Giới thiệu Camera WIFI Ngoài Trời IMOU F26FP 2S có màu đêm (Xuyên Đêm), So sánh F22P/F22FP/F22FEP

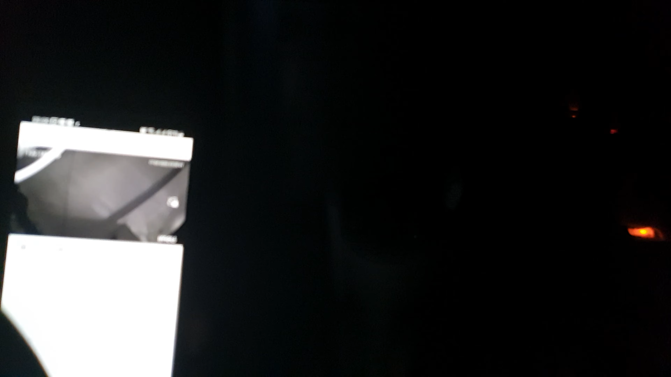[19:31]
tại vì tôi cứ dịch chuyển đấy thì nó sẽ bị mất màu đấy, để một lúc thì nó lại có màu lại đấy, thấy chưa? Đấy, để một lúc lại có màu đấy, tối om luôn.